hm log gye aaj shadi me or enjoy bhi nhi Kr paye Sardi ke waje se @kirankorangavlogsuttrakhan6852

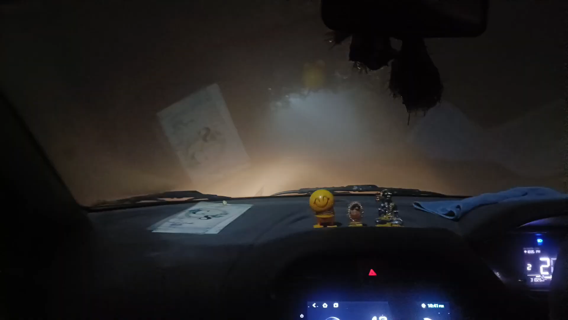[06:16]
तो गैस पोने ग्यारा बच चुके थे और हम लोग भी काफी जाता लेट हो
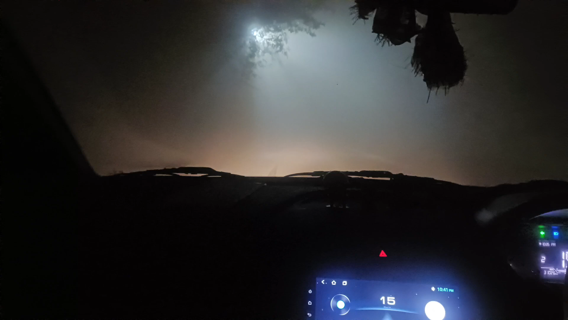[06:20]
चुके थे तो हम लोग भी घर के लिए निकल चुके थे क्योंकि टेड़ घंटे का रास्ता वैसे ही और आप देख रहे होंगे कि रास्ता कितना डेंजर हो रखाया भी